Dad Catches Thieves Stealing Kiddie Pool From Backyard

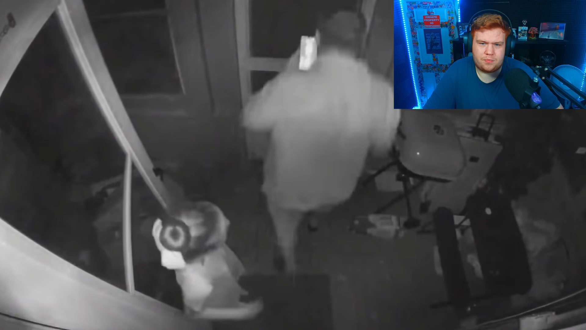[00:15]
Says he was alerted to the activity by his home security monitor.
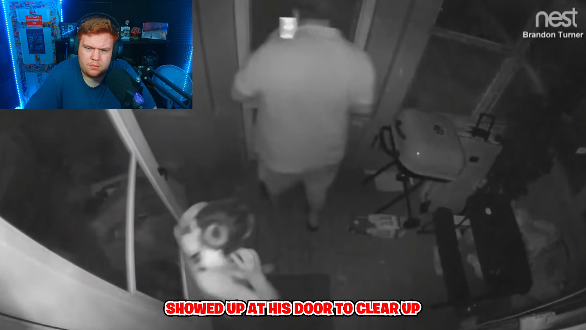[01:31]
The interaction was recorded by his interior security camera.